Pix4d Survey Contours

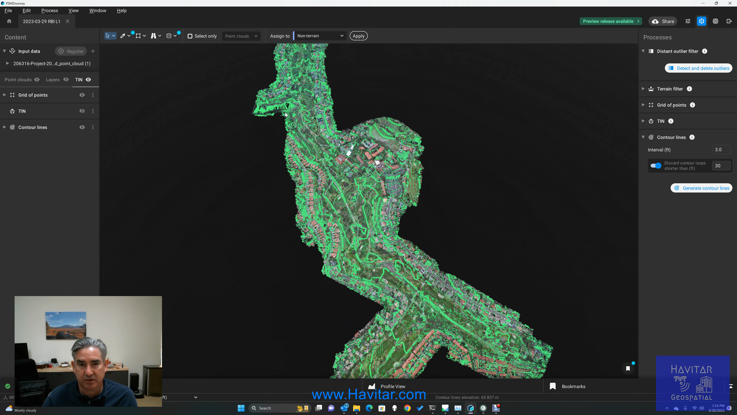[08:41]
terrain and contour lines that have have been generated from that
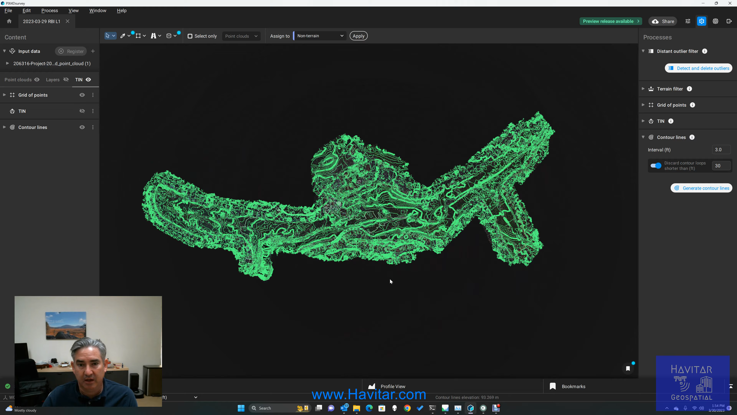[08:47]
with the grid of points and the con automatic contour